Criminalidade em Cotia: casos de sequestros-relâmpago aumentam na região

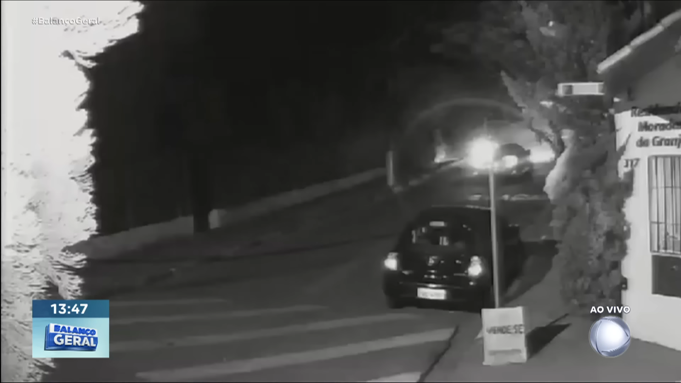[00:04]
dá uma olhadinha nessa imagem, ó, repara uma coisa, câmera de segurança, tem um carro vindo, tem uma lombada aqui, né, na hora que o carro vai passar na lombada, toma fechada, você falou, Cotinho, já vi isso aí no Rio de Janeiro, não é Rio, é São Paulo, mais precisamente, Cotia, corre Cotia pra casa da tia, porque o negócio tá feio, ó, eles tiram as pessoas de dentro do carro, anunciam o assalto, fazem a limpa e fogem na sequência, essa é a imagem número 1, já me dá 2,